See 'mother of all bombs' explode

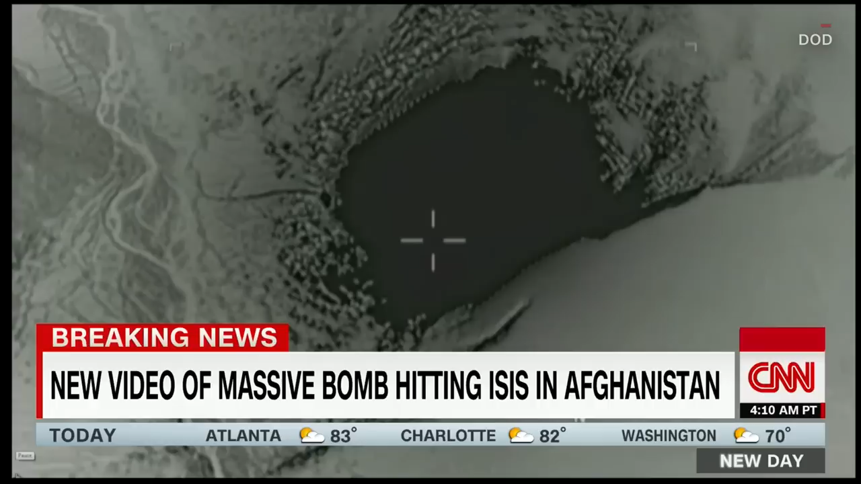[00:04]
Very large impact of that. I think that's the aftermath right there. We're going to re-rack it and show it one more time.
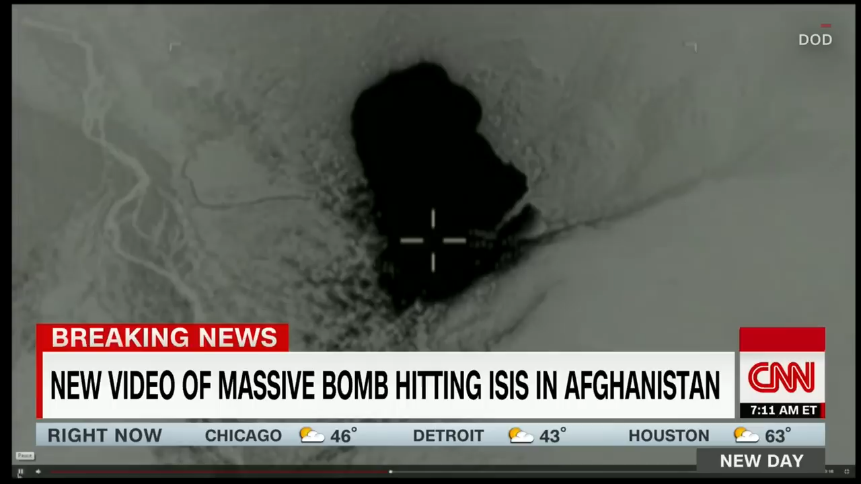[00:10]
Spider, you in particular, if you can watch this and tell us what we're seeing as we're seeing it here, Spider. Yeah, first of all, notice the terrain. It's very restrictive. So when you have a concussive blast like that, it's going to be contained within an increasingly smaller area. So the force and the blast is just exacerbated based on where it's striking.